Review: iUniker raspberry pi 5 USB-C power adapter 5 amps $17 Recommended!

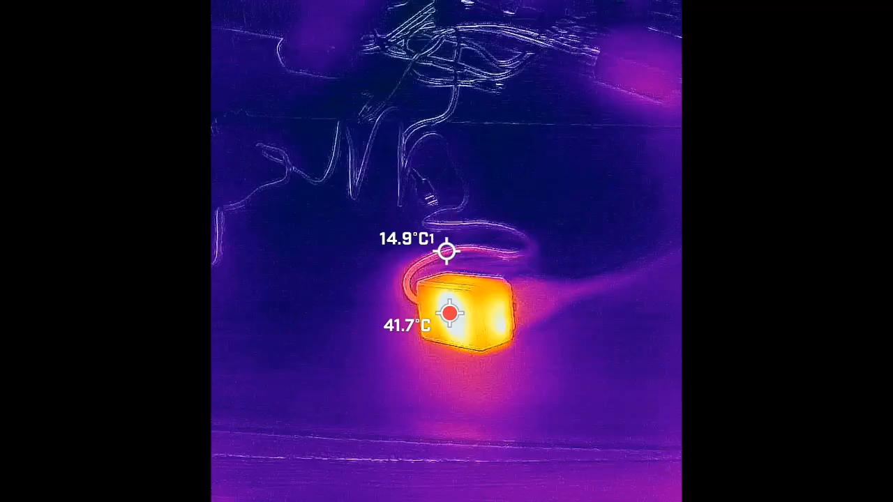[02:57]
So this guy was so cool to the touch at the 10-minute mark, I decided to run it for 30 minutes total.
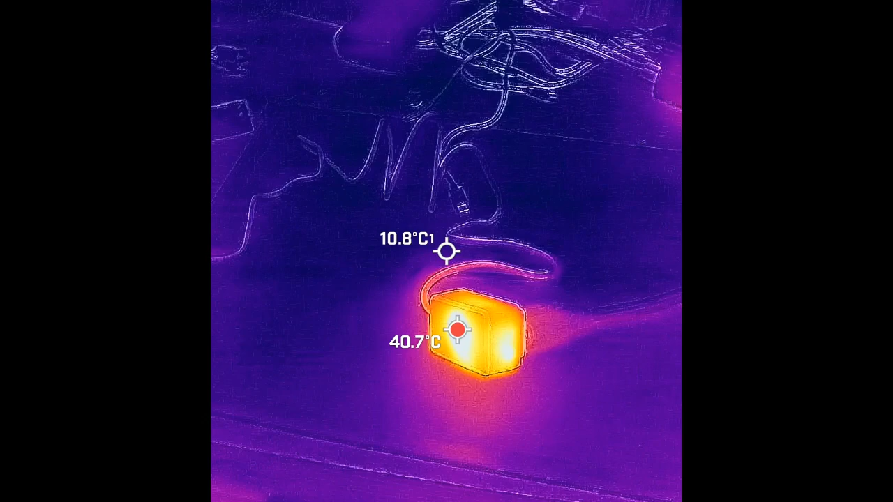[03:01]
So this has been running 30 minutes.
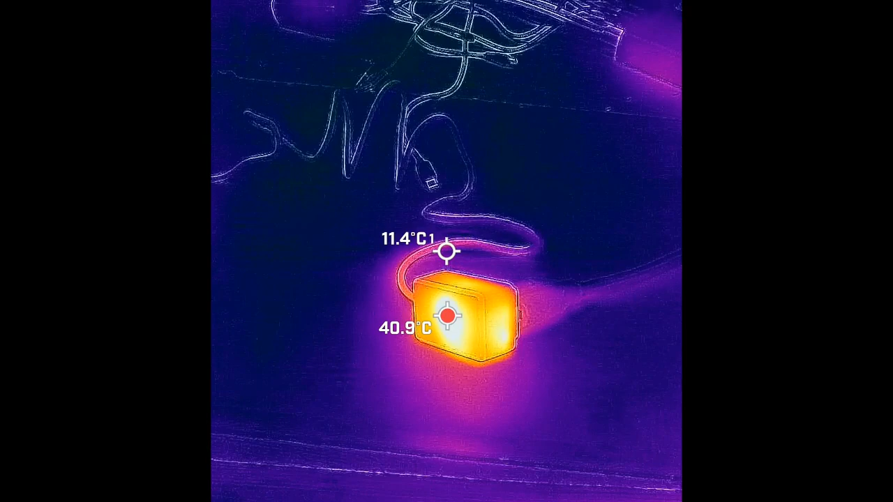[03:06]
It's been pushing 27 watts continuously for 30 minutes. And it is warmer than it was at the 10-minute mark, but it still feels just barely warm to the touch, you know.
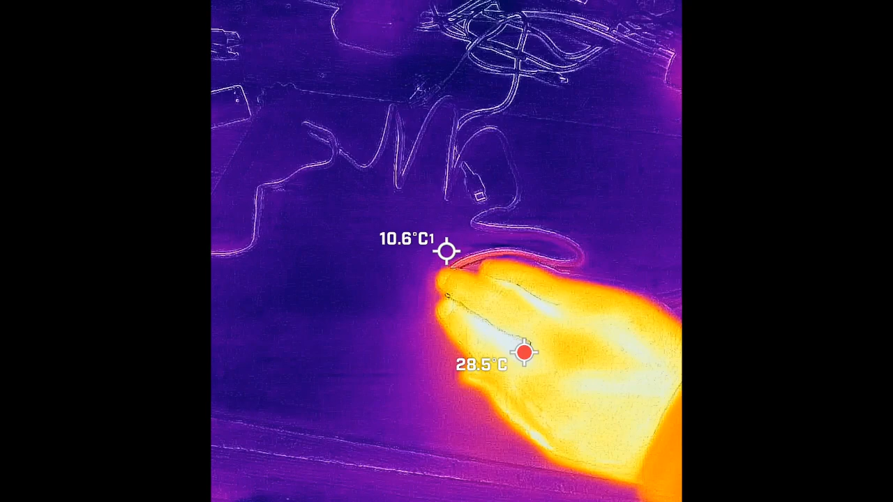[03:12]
So here, thermal camera says the highest point is 41 centigrade.
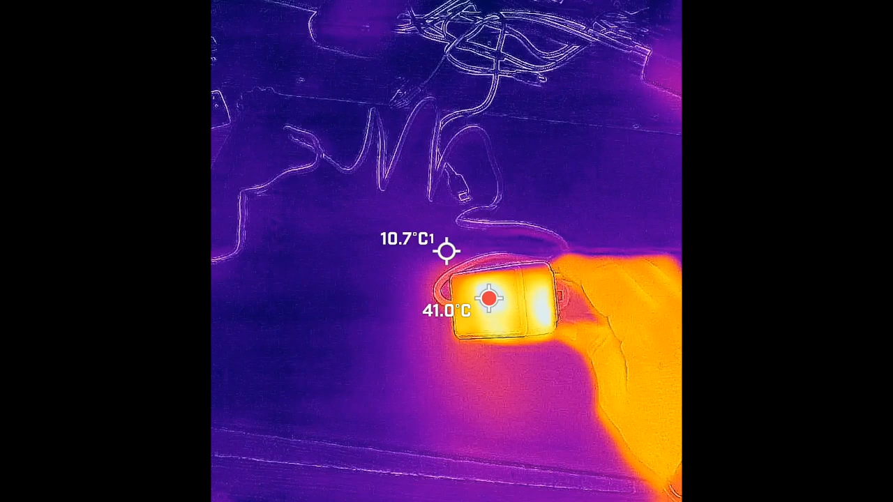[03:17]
And, you know, I can hold my hand on that, and that feels warm, but it's not at all hot.
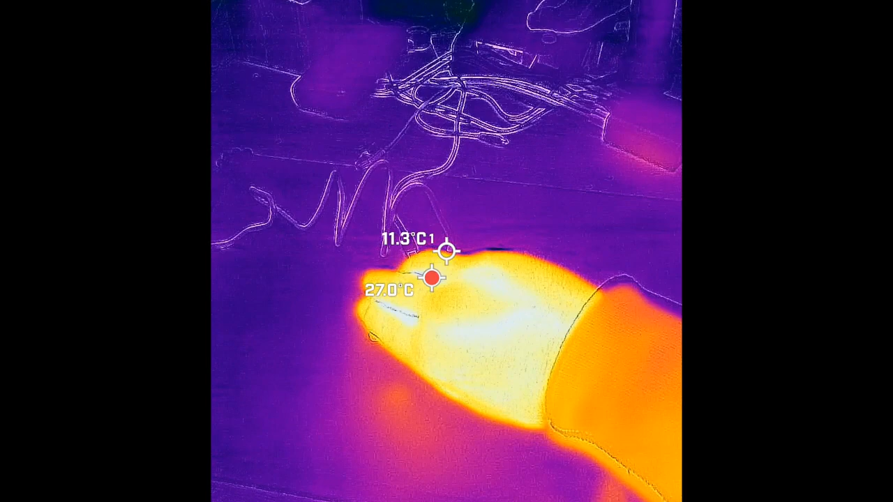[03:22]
So this guy here is very good with, you know, how much heat it's producing.